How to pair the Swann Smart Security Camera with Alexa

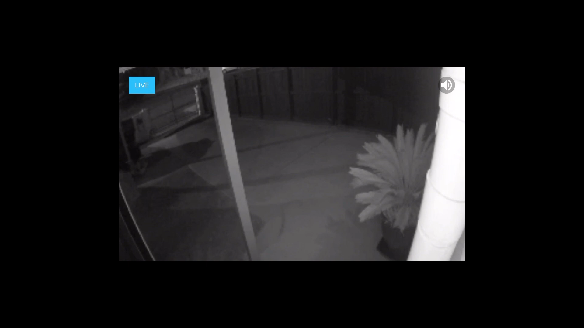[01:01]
Also, another thing to do is to check the Safe by Swan app and to see whether you can receive live video from your camera.